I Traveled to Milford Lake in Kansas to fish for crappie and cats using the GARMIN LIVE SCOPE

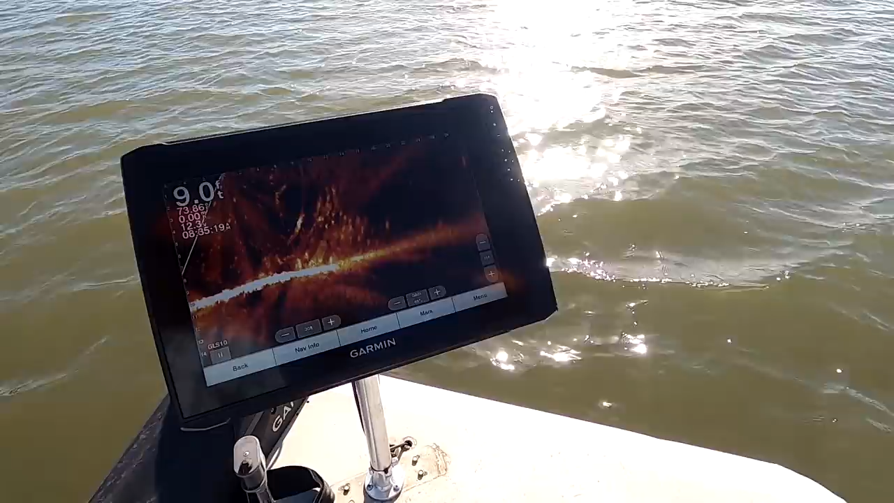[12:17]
Well, they're starting to become a little more active though.
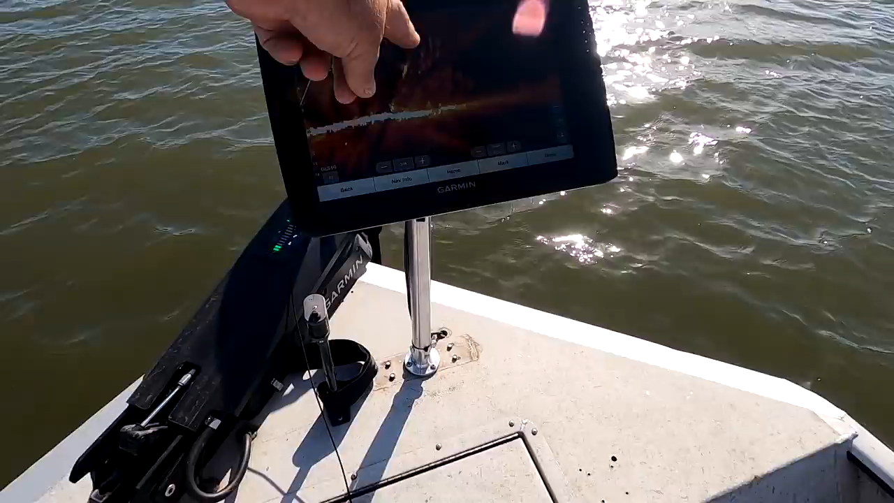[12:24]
Yeah, you'll probably have to catch 20 of them small ones to get one. He went right back there. Look, right there. Yep. Right back down.
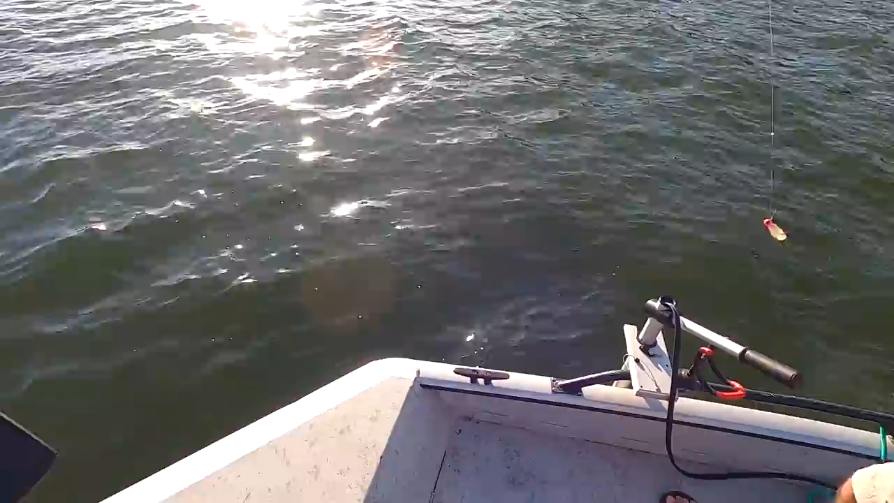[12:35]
Like I said, I don't know if that little front did something to him, so I didn't get out there quite far enough. Let me set that one.
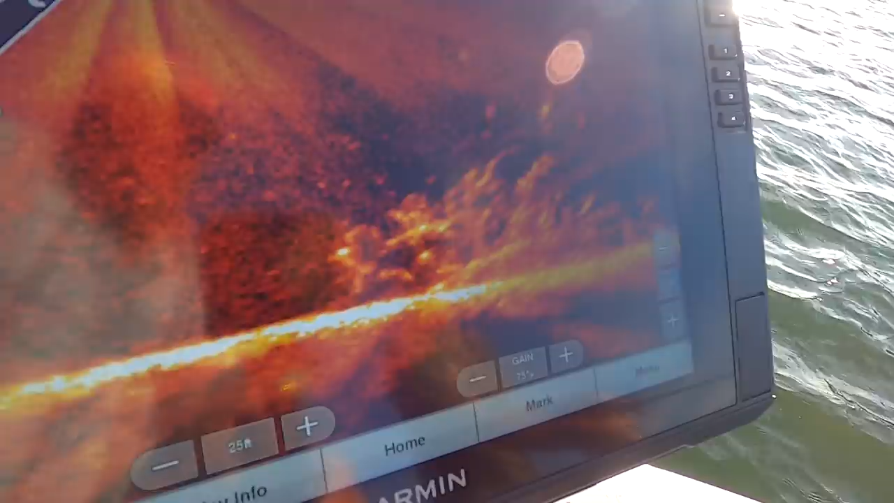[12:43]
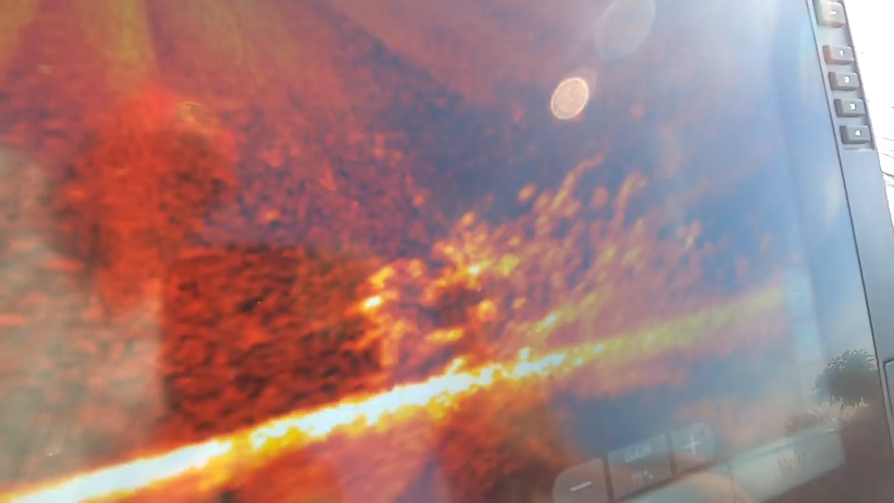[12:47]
Drop it right in on these fish right here.
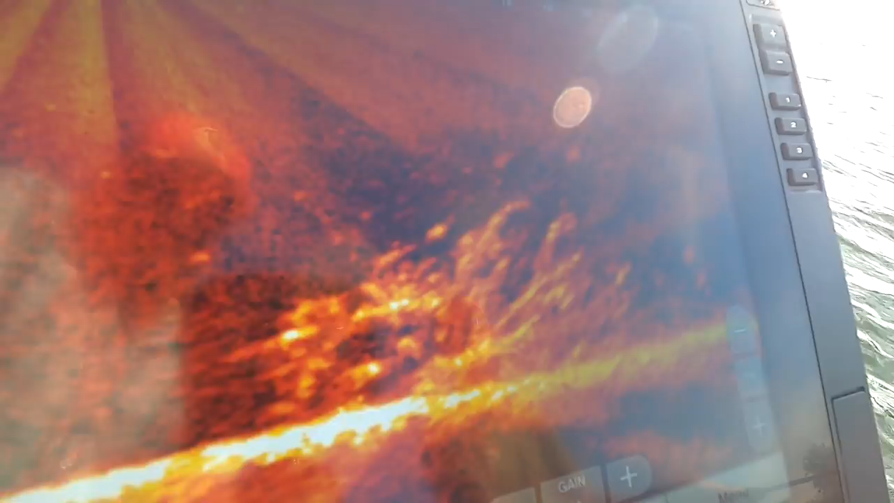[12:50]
Mm-hmm. Boom. Right here. Stop it right there at his level and let him make up his mind.
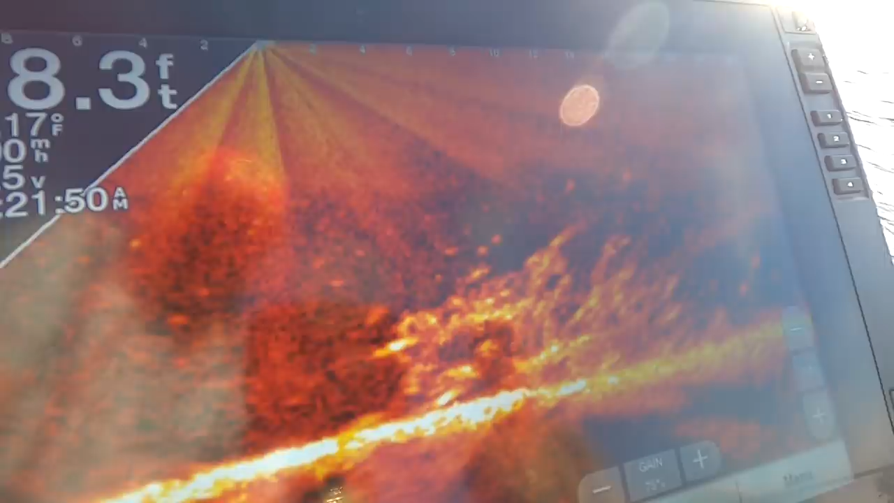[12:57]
Yep. See that bait swing back on?
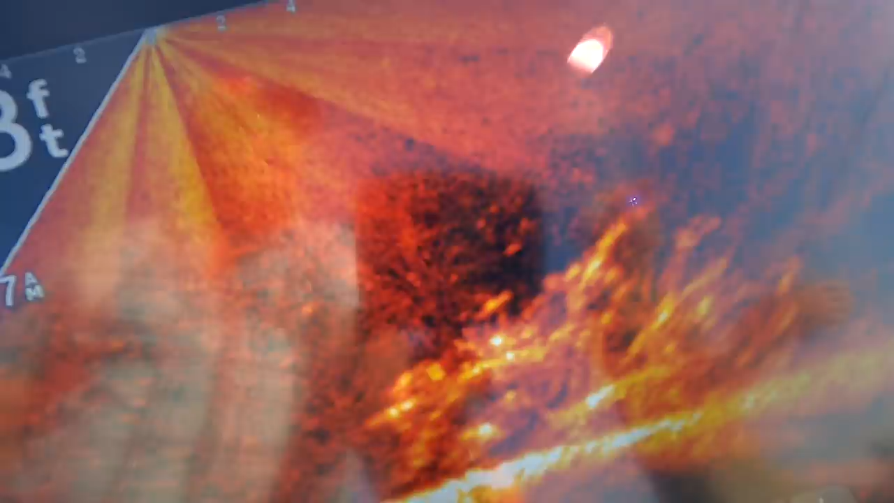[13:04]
Yeah. It's swaying back. I'll do it again. You're going way out this way probably. Yeah, a little farther. Let that drift right across the top of that. Oh, yeah. See if I can tune that in a little bit. Yeah, there you go.
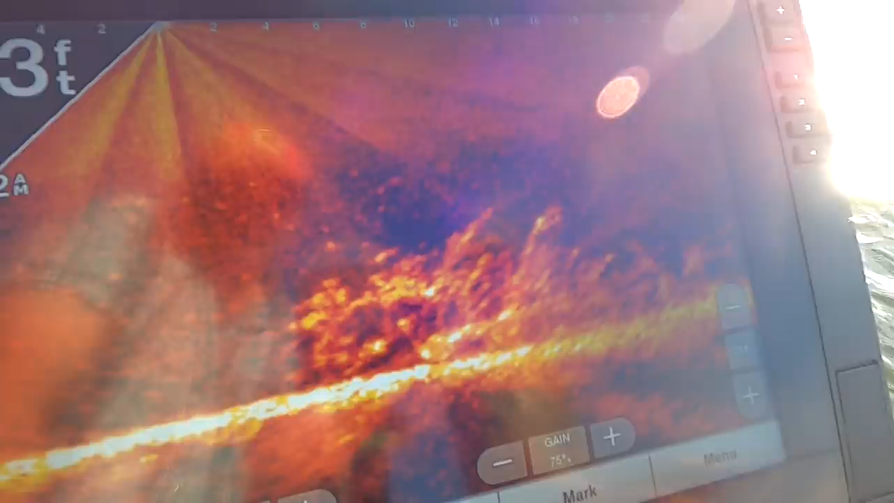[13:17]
Oh, something come out of that pile. That's big. Probably a bass.
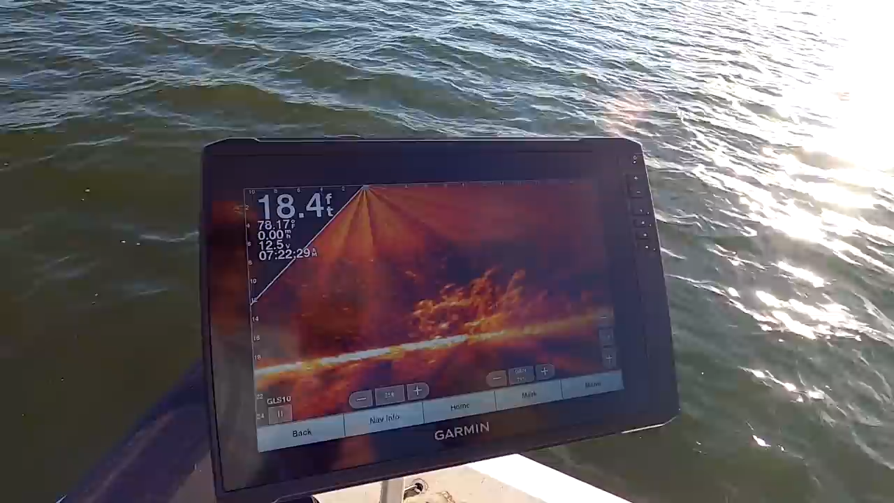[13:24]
On screen: depth 18.4 ft
Have you dialed this in on any catfish yet? Yeah, a few. I really, really, really like using the perspective mode,